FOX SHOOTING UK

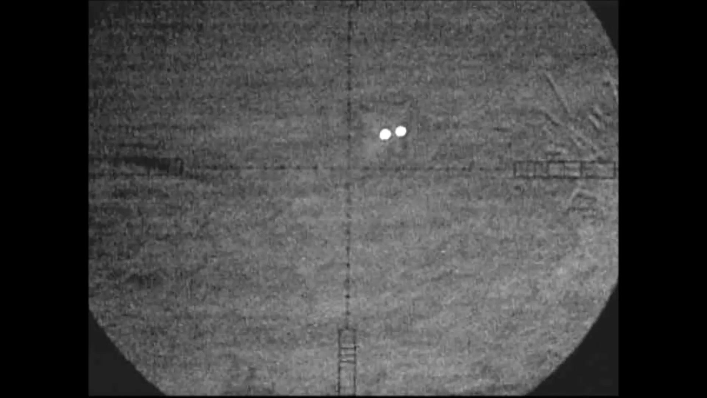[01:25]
I had a shot on him and then I just quickly took it
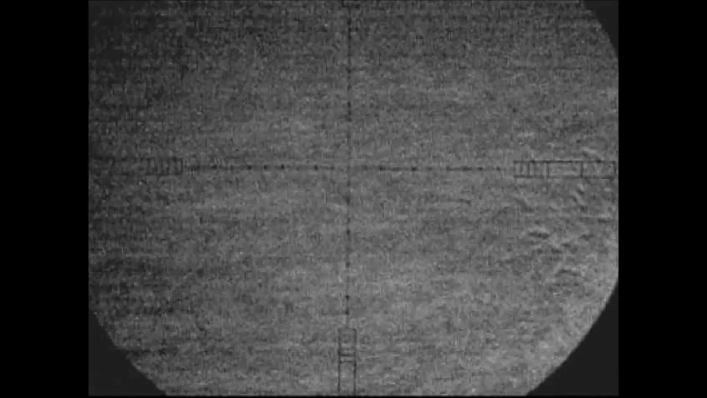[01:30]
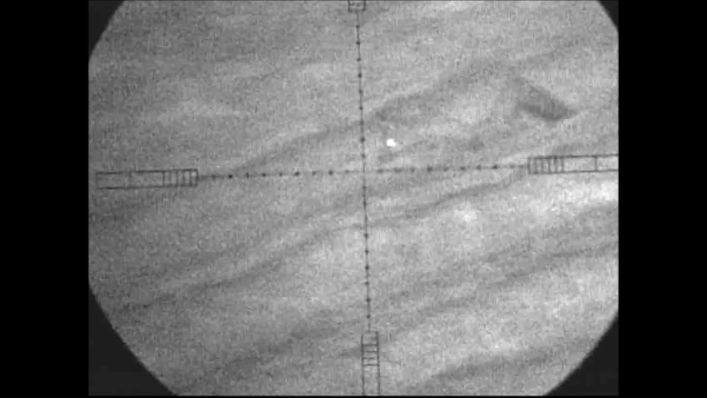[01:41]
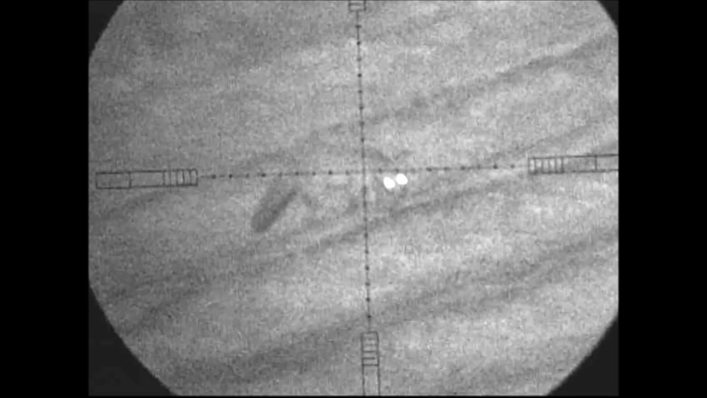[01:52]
I had a shot on him and